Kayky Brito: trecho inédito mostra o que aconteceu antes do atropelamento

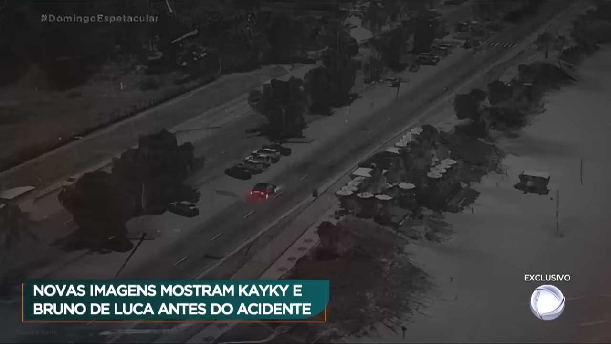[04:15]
A investigação mostrou também que Kaique começou a atravessar a rua a menos de 10 metros do carro.